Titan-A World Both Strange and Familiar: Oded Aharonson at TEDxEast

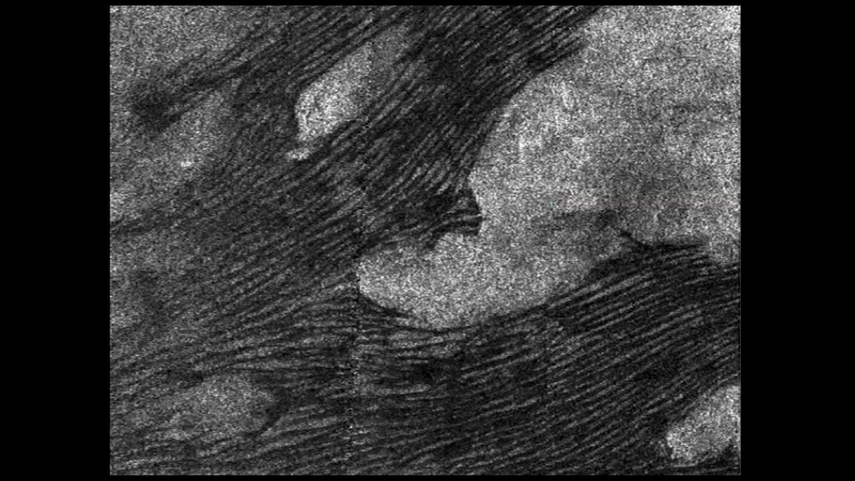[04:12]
There are hundreds of kilometers long, hundreds of miles long, a couple of miles apart. And for those of you who have traveled around, you might recognize some dune fields on Earth that look remarkably similar to those on Titan. This is an example from the Namib Desert.
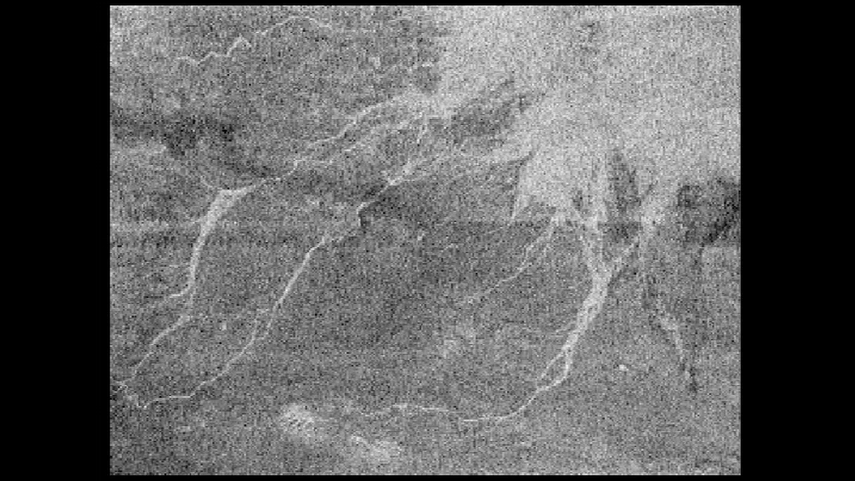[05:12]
And you might ask, what are channels doing in this cold place all the way far from the sun, ten times further from the sun? The answer is that liquid water that typically carves channels on Earth is not present on Titan. I mean, on the surface of Titan, water is as hard as rock. It is ice and it is as hard as rock, because ice at such cold temperatures is very, very strong. But there is another material that can melt at Titan's temperature, and that's methane.